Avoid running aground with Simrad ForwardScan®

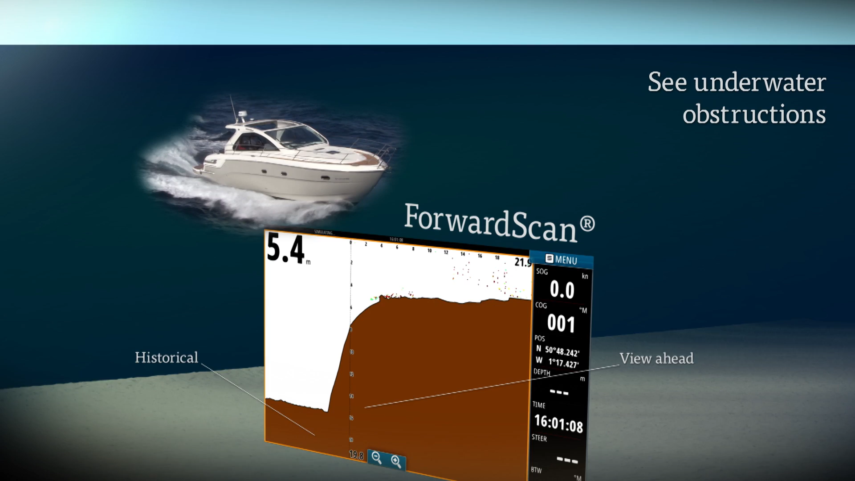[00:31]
On screen: speed 0.0 kn
Smoothly integrating directly to your existing CIMRAD system, you will be presented with a clear picture of the sea or riverbed in front of your boat and an image of what you have just passed.
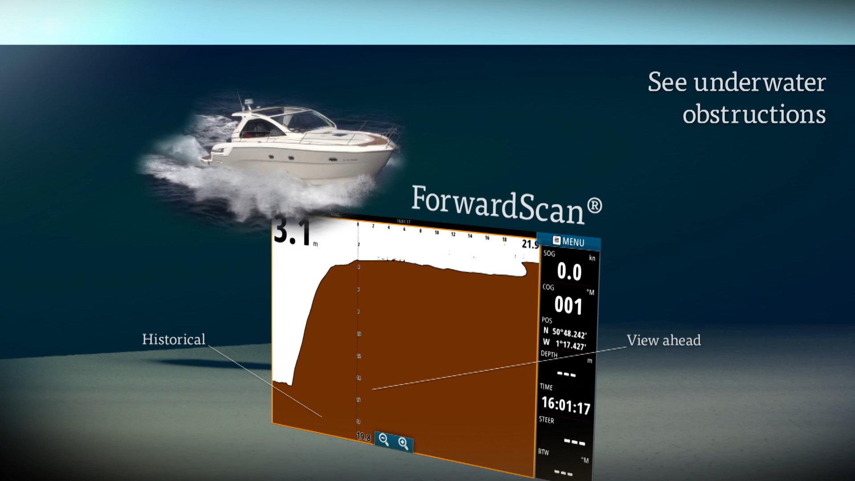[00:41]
On screen: speed 0.0 kn
ForwardScan can also be viewed on your chart water. With a heading line view of your approach,
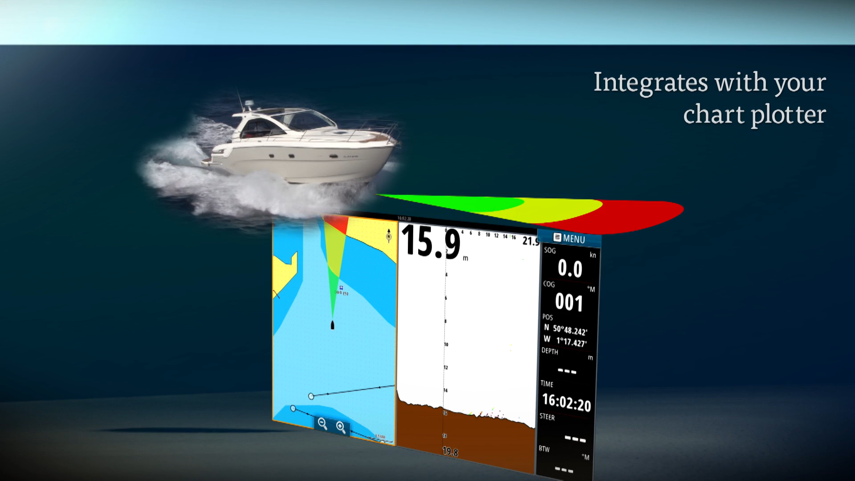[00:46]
On screen: depth 15.9 m
the green line shows safe water, the yellow line shows the area of caution, and the red line highlights danger.